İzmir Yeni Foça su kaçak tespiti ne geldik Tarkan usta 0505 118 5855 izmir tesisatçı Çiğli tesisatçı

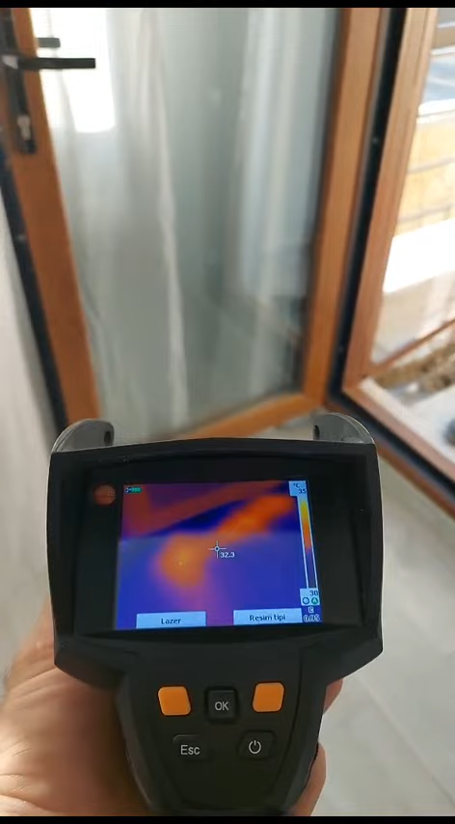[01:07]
Görmüş olduğunuz gibi boru şu an ortaya çıktı. Patlağımız bizim şu bölgede.
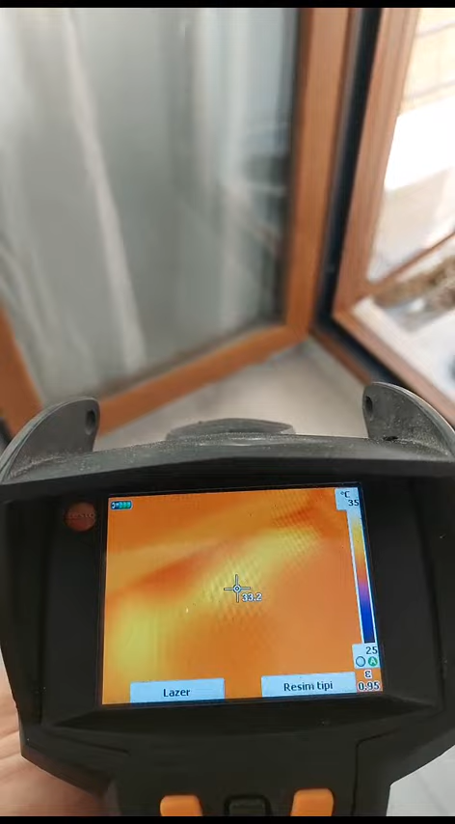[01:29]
On screen: scale top 35°C, scale bottom 25°C
Yani termal makinenin görüntüsünü merak edenler de oluyor.
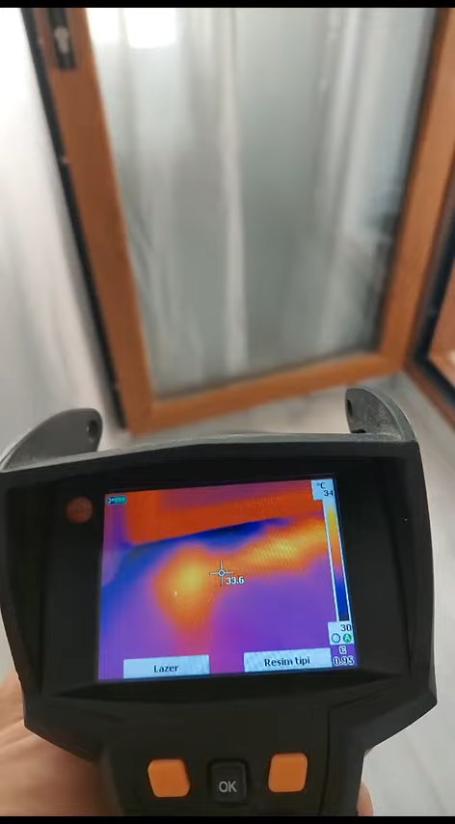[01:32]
On screen: spot 33.6°C, scale top 34°C, scale bottom 30°C
Nasıl işle işle diye. Onu da bu şekilde anlatalım size. En azından sizler de bilgi sahibi olun.